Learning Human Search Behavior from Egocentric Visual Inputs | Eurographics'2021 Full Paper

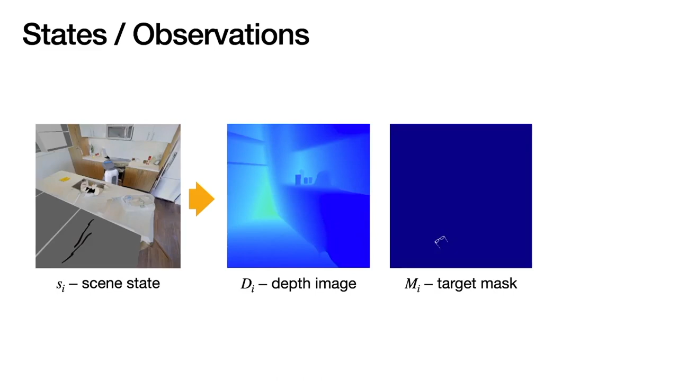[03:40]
such that the agent knows what object it is looking for, and proprioceptive information of its head joints, such as pitch and yaw angles. To reduce the dimensionality of the state space and force the agent to learn a policy agnostic to the object shapes, we preprocess the mask channel. Specifically, we downsample the 84 by 84 array to size of 5 by 5, which simply means that the agent needs to pay attention to a specific region as opposed to a particular set of pixels.
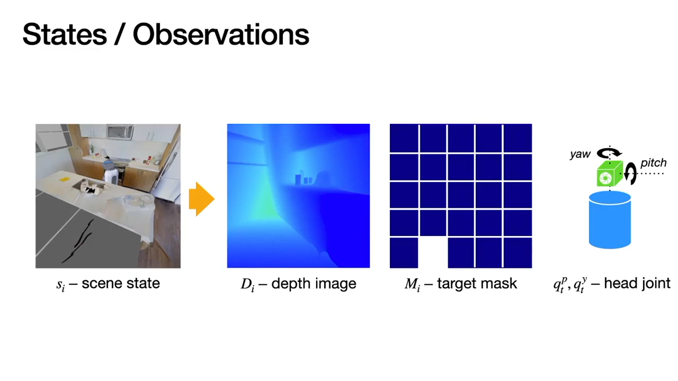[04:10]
After the processing, the mask looks as following. 5x5 binary array with 1s over the object region and 0s elsewhere. Next, we will look into the rewards used for incentivizing the searching behavior.
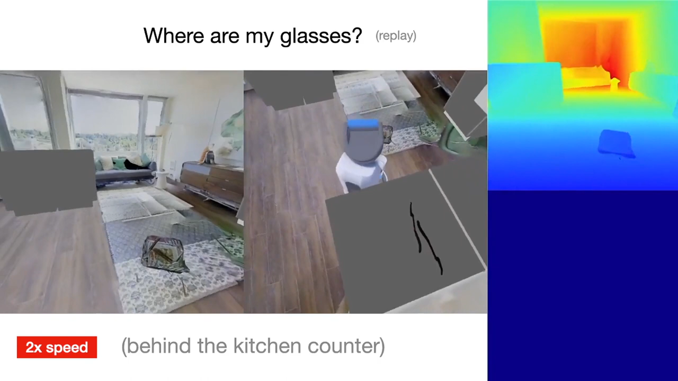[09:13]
On the top right, you can see the depth information that the robot observes. And on the bottom right, you can see the semantic images. You'll see how it sees the glasses right before it finds them.
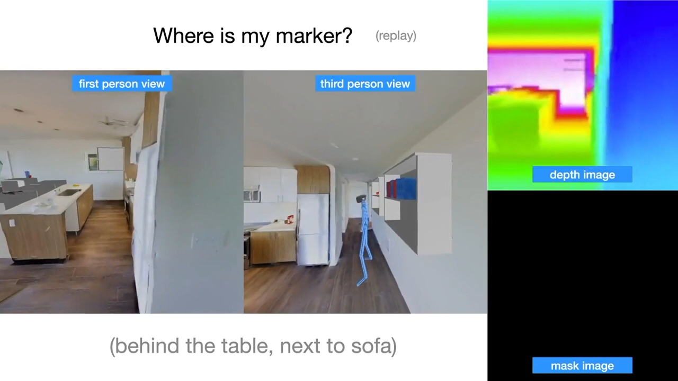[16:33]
We will rewatch the same trajectory again. Pay attention to how on the right bottom the character can see the mask of the object.
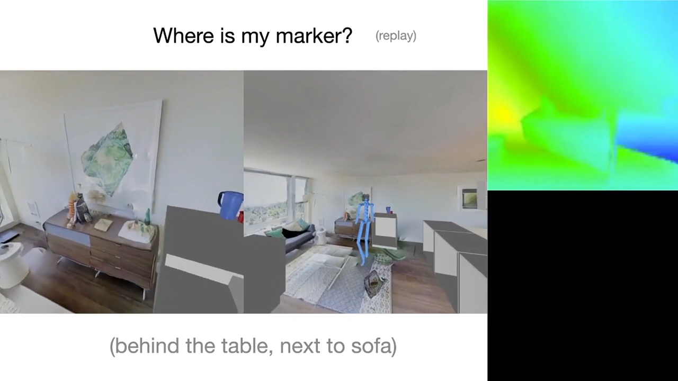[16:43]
It gets close and then it gets out of the view.
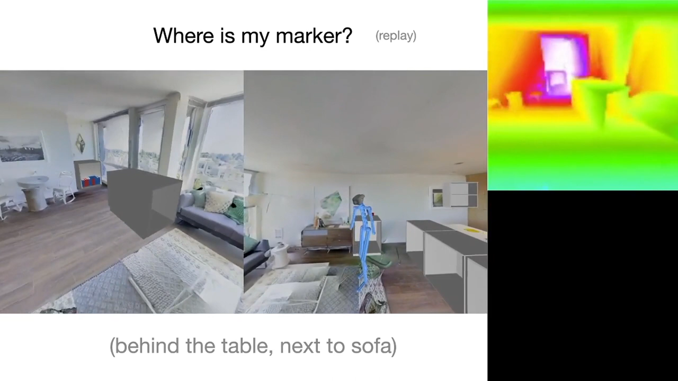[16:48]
It turns around, looks for the object in the whole environment, and then comes back because it sees it again.